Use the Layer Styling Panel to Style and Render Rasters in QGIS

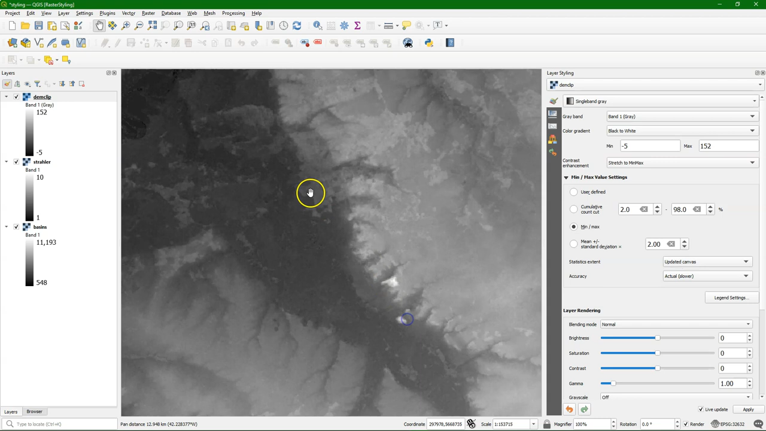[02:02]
but you can also change that to the current canvas or the updated canvas. With the updated canvas, it will update the stretching of the colors every time you move to a different extent.
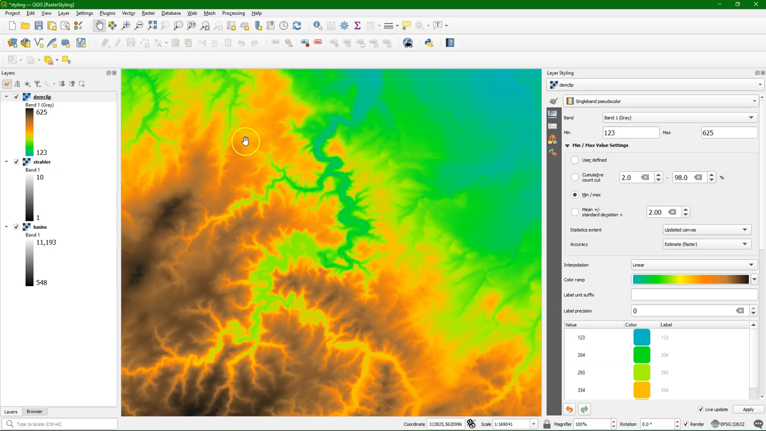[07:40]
So it updates the colors to the min and max in the view extent that we have here in the map canvas.
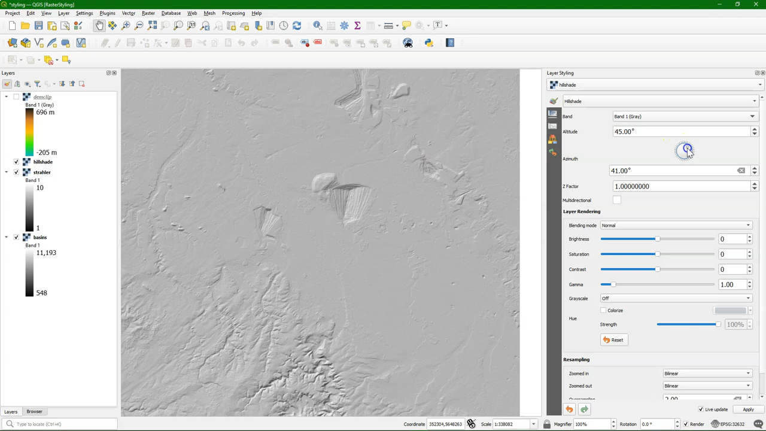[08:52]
And we can change here the resampling to bilinear to avoid these blocky artifacts. We can change the azimuth of the sun. And you see that when we don't have the sun in the northwest, that we see the relief inverted. So normally we use their 315 degrees. You can also play with the altitude of the sun. Get it lighter for 30 degrees, or a bit darker at 60 degrees. I use the default here. And with the z-factor you can exaggerate the relief.
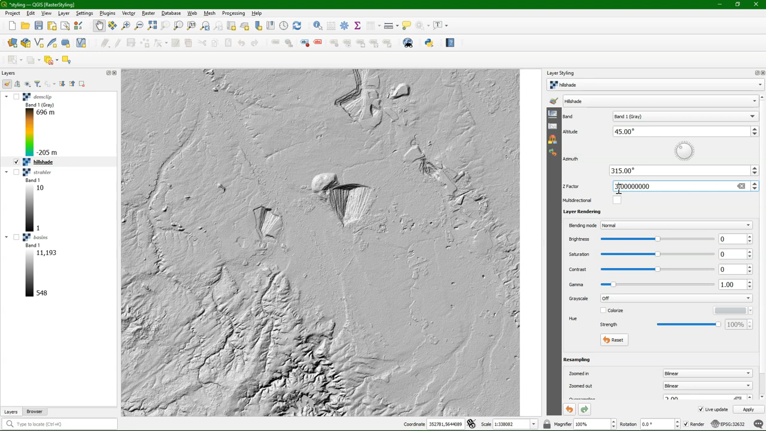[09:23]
So now I've exaggerated it three times, which gives a bit more dramatic effect. You can also use a multi-directional light source. Now a nice thing is to use blending with the DEM. So I switch back to the DEM, and I go here under layer rendering to blending mode, and I switch it to multiply.